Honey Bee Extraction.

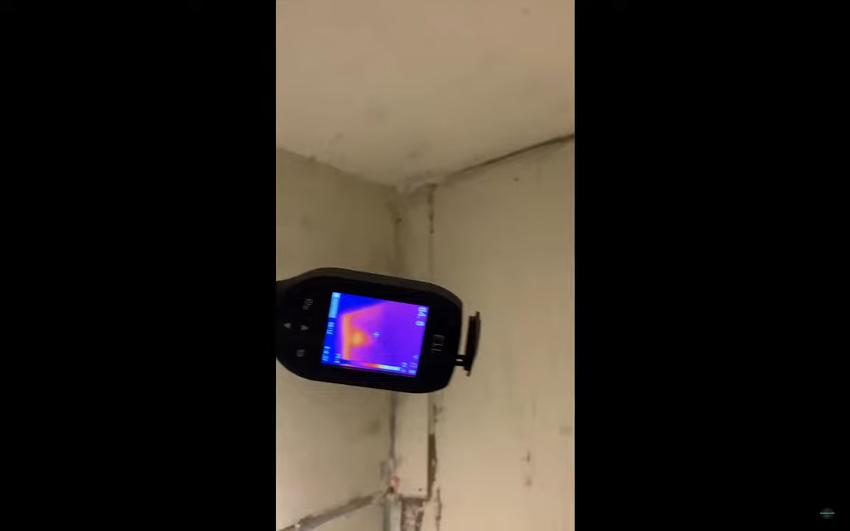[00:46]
You can see where the bees are,
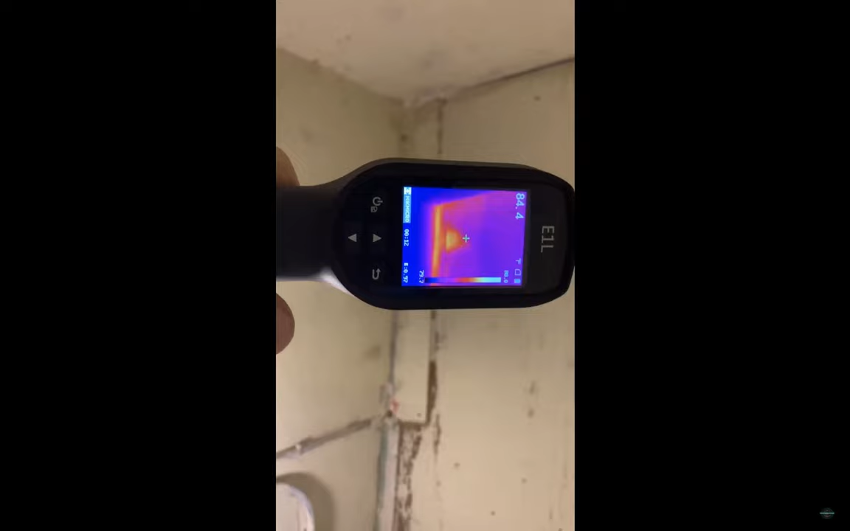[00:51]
right up here in the ceiling, which there is like a triangle
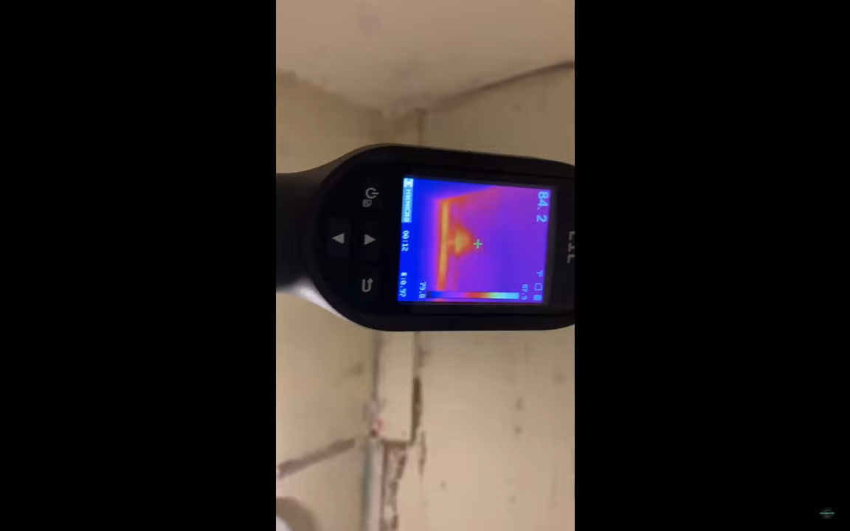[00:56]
void that's in this area because of where the trusses are, where the bees are.
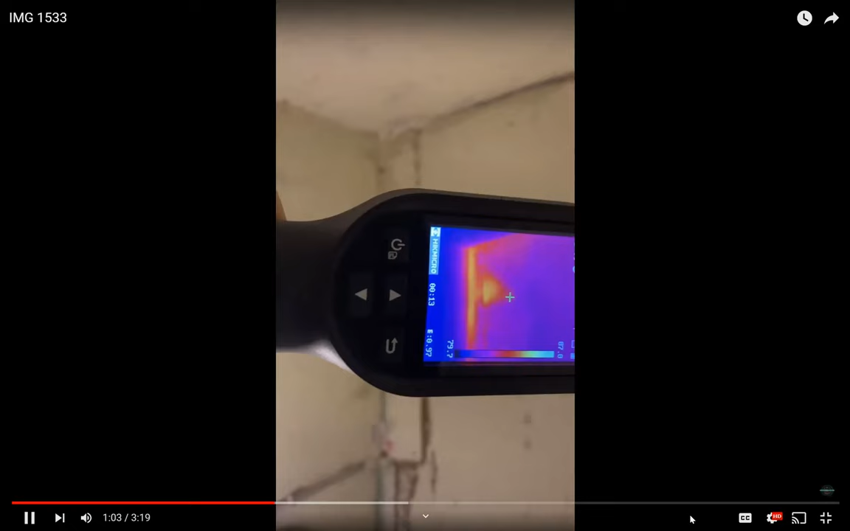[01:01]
So I can see where they are, they're right there. But so I think because of the bees coming in the house, that trim piece was put on there.